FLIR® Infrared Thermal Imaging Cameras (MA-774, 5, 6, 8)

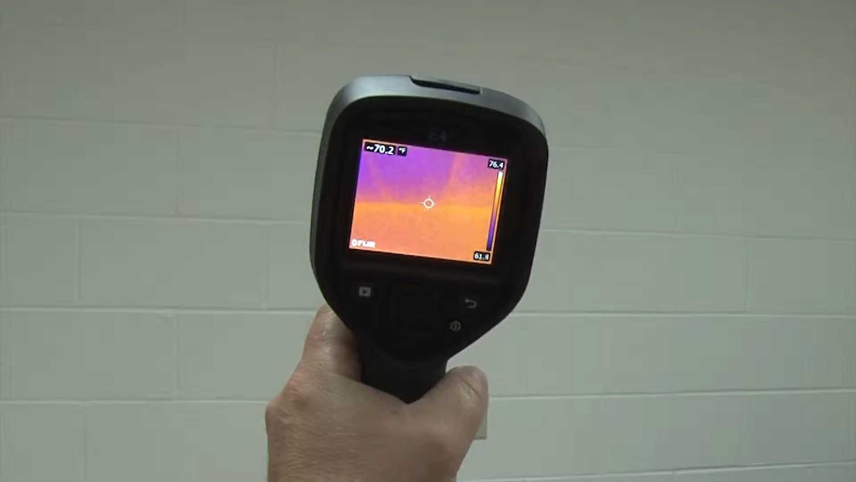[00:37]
On screen: spot 70.2°F
FLIR's E-Series cameras are light, compact, and combine thermal, visible,
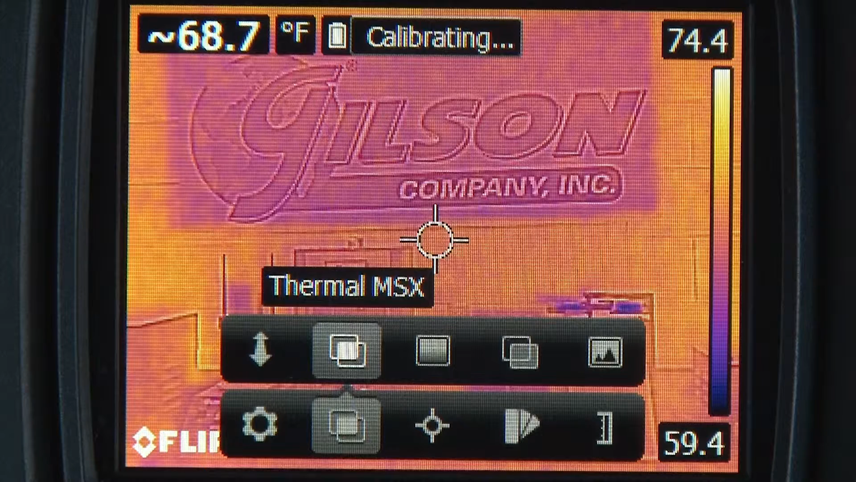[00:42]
On screen: spot 68.7°F
and MSX imaging into one affordable rugged unit.
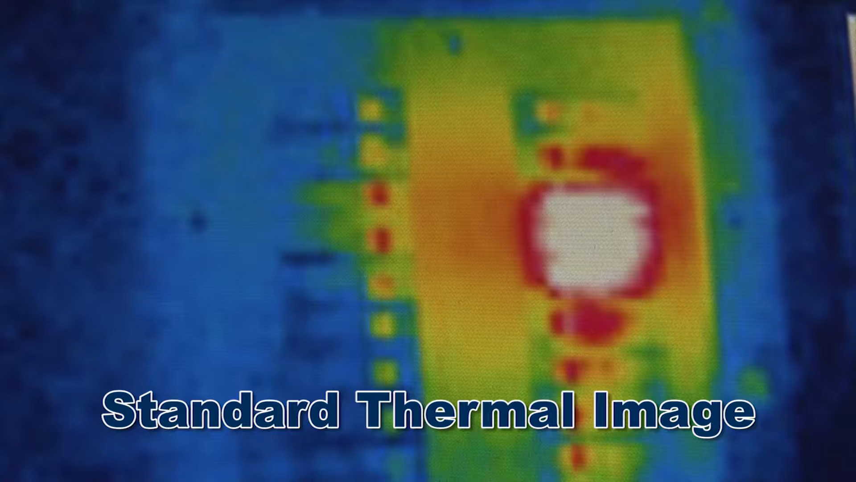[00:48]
The MSX Thermal Image Enhancement adds key details from the visible spectrum camera to
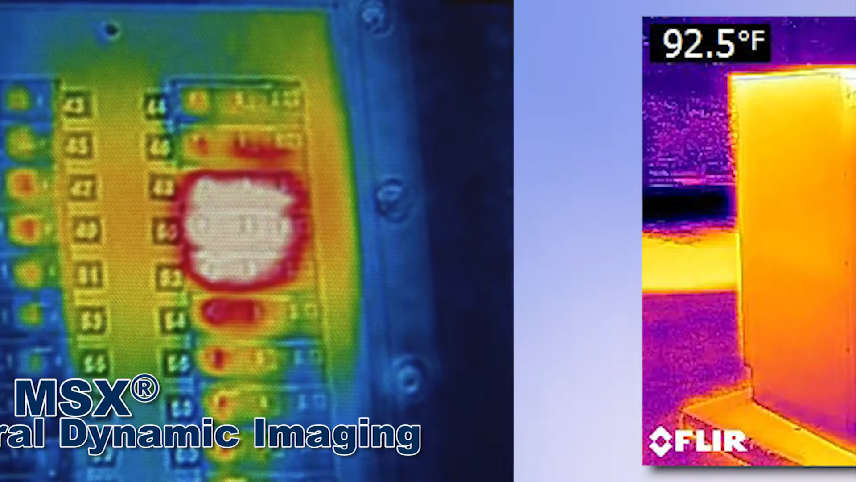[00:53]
On screen: spot 92.5°F
the entire infrared image on the 3-inch color LCD display.
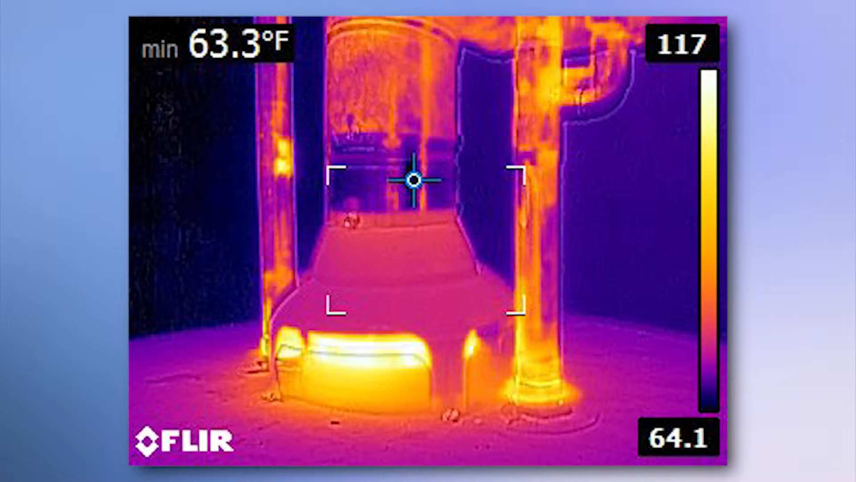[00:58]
On screen: min 63.3°F
And with a focus-free lens and a simple one-handed operation,
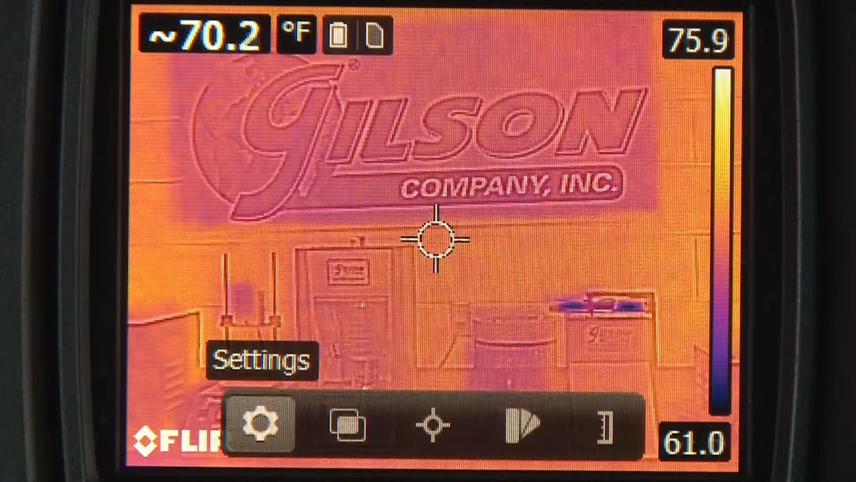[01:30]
On screen: spot 70.2°F
up to 500 sets of infrared, visual, and MSX images can be stored
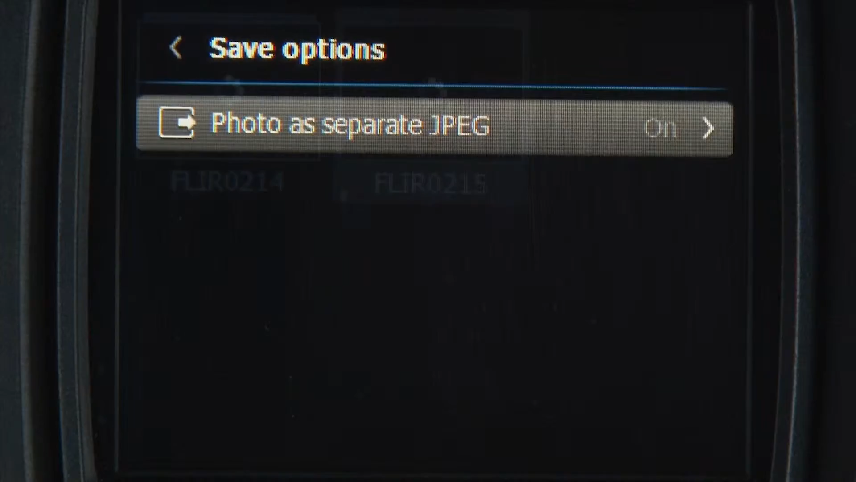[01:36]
as JPEG files within this state-of-the-art unit's internal memory
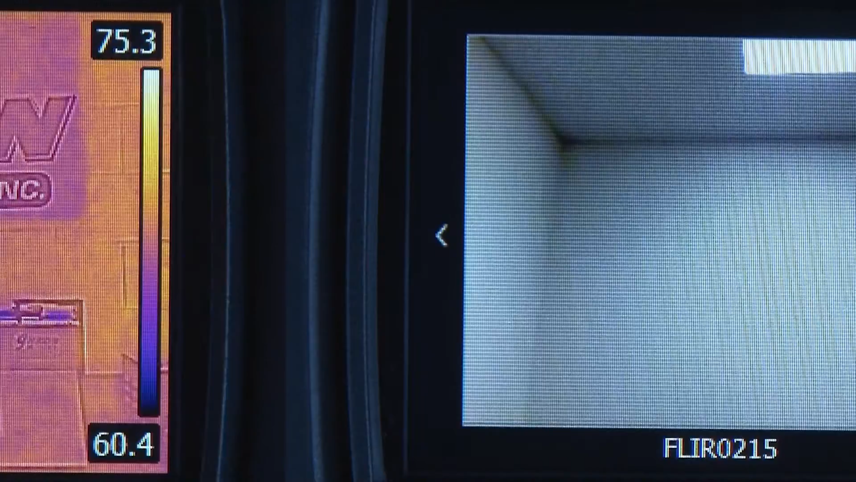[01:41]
and are easily downloaded for fast reporting and data storage.